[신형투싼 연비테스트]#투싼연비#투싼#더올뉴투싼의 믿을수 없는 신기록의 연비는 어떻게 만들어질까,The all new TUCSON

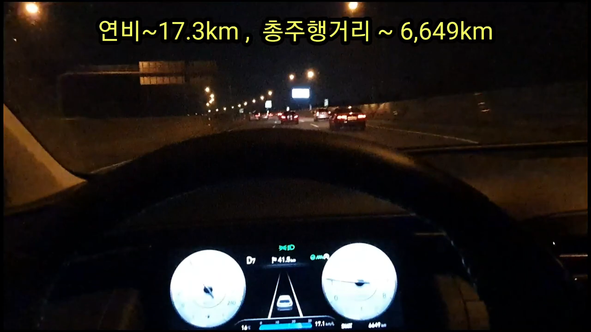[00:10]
1.6 터보 가솔린 4WD의 연비를 테스트하는 시간을 갖도록 하겠습니다 주행구간은 올림픽대로 입니다 고속도로에서 남양주 톨게이트를 빠져나와서 양화대교까지 크루즈 컨트롤 시스템을 사용하지 않고 일반 모드인 스마트 모드로 운전을 하였습니다
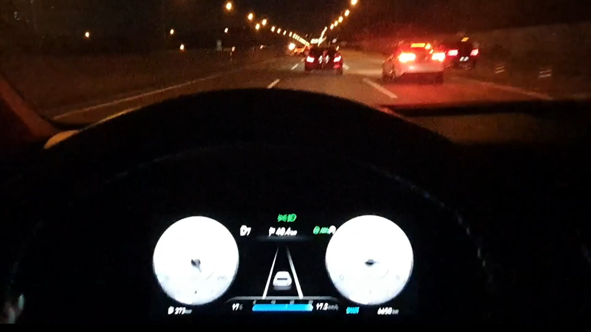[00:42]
물론 운전모드에는 에코, 노말, 스포츠, 스마트 모드가 있습니다 출발시점에 총 차량의 주행거리는 6648km 이었으며 최종적으로 테스트가 끝나는 구간은 6887km 출발시점의 연비는 고속도로에서 이어져서 굉장히 높은 연비가 나왔습니다 17.2km를 리터당 보였습니다
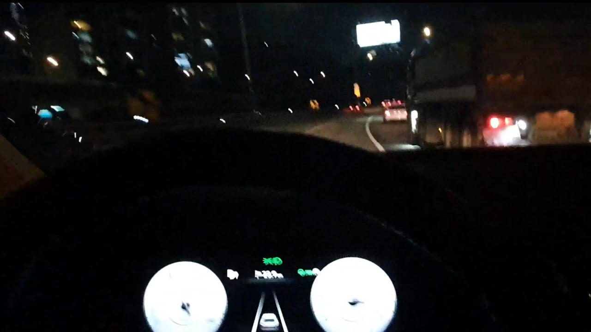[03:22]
6667km인데 연비는 17.8km를 보여드리고 있습니다 현재 차량의 총주행거리는
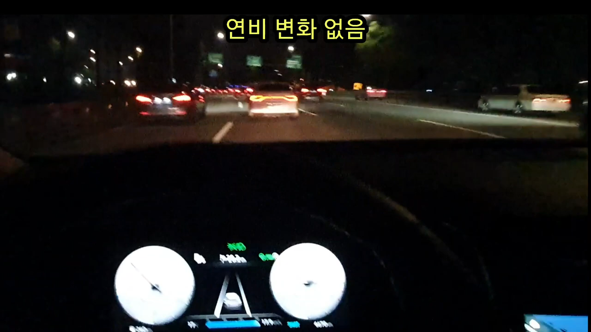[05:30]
17.9km를 보여 드리고 있으며 연비의 변화는 없습니다 지속적으로 똑같은 연비를 보여 드리고 있습니다 총주행거리는 6,670km를 달리고 있습니다 1km가 더 갱가 되었음에도 불구하고 현재 똑같은 연비 17.9km를 리트당 보여드리고 있습니다 드디어 6분 가까이 됐습니다
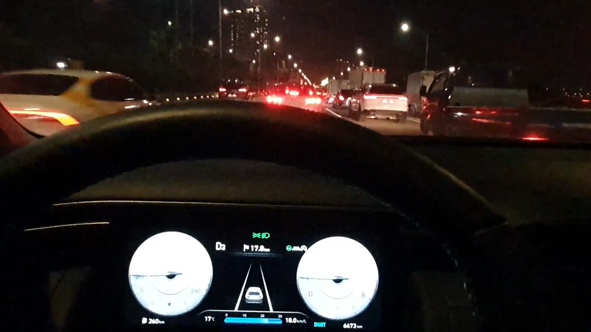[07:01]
차량은 지한속도가 80km이며 지한속도를 꽉 채워서 달리고 있습니다 현재 스마트 크루즈 컨트롤 시스템을 사용하지 않고 일반
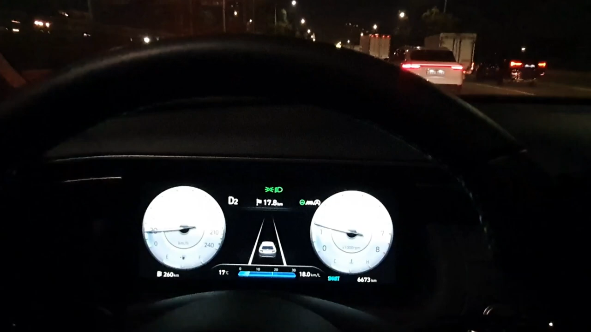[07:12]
모드인 스마트 운전을 하고 있습니다 일반 모드의 스마트
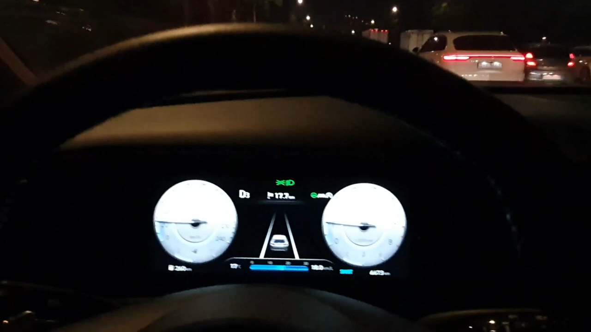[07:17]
운전이라는 것은 운전자의 운전 습관에 맞추어서 스마트
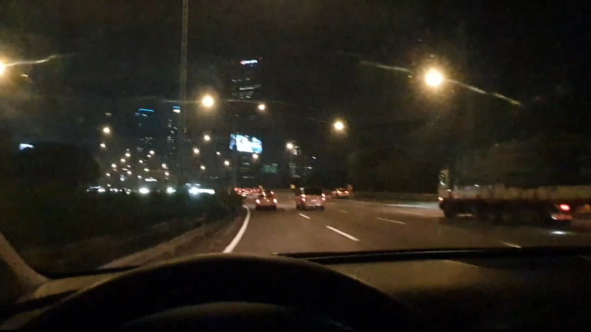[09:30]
그러나 급격한 상승 급격한 하락의 연비는 없습니다 그것도 그럴 것이 현재 지한속도 80km 올림픽대로를 달리고 있으며 그 지한속도를 꽉 채워서 운전을 하고 있습니다 현재 운전모드는 일반 모드 중에 스마트 운전모드를 사용하고 있습니다 현재 총주행거리는 6,679km를
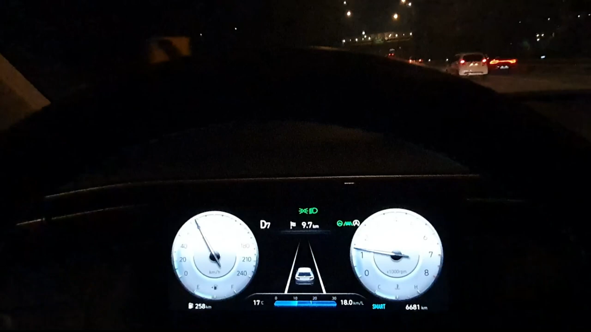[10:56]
이 도로의 지한속도는 80km이며 올림픽대로를 남양주에서부터 양화대교까지 41km를 달립니다 거의 막힘없이 지한속도를 꽉 채워서 지금도 잘 달리고 있습니다 고속도로 위에 있는 모든 차량의 차량들의 속도는 아주 잘